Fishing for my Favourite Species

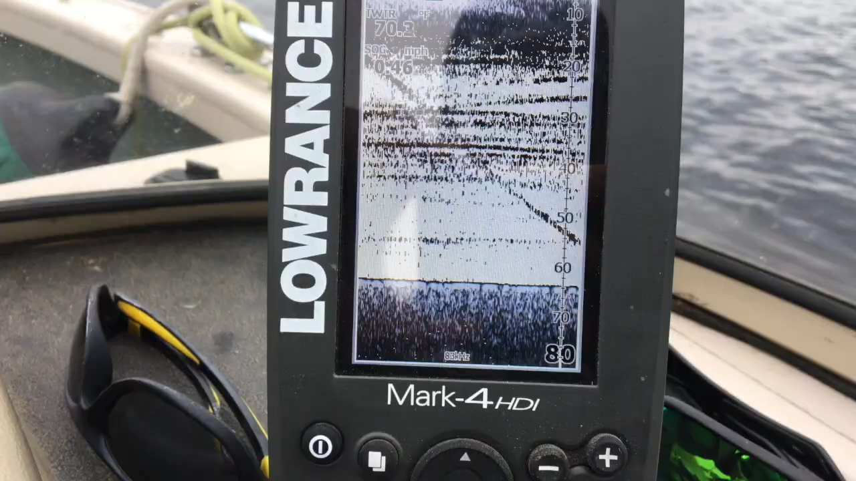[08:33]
And you can actually see right there, that is him going right back down to the bottom.